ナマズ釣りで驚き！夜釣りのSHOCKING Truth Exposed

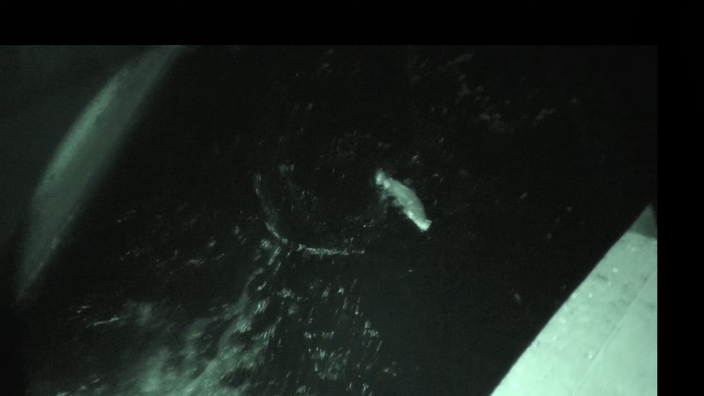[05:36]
あれ、ナマズか、なんだろう。
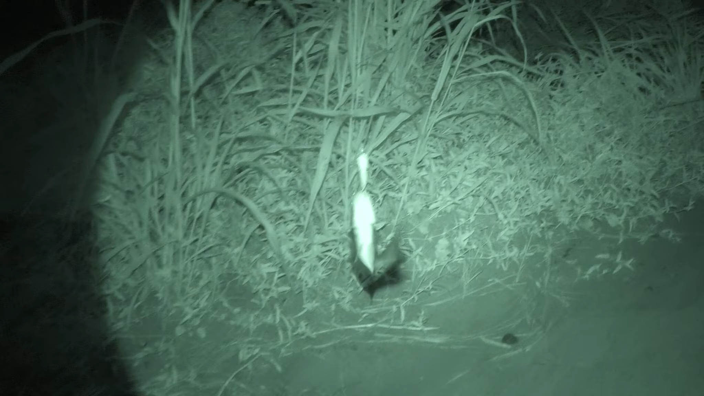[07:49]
え、これなんでしょうね。カメラ越しだと見えない。